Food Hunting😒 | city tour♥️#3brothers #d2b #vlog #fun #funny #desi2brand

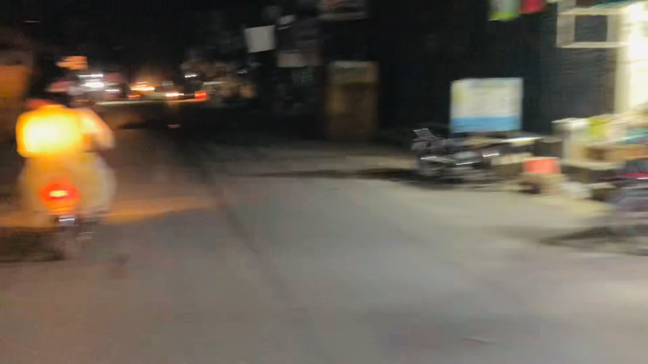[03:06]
ये हमारा मेन बाजार जिसको कहते हैं सदर बाजार, ये है अनारकली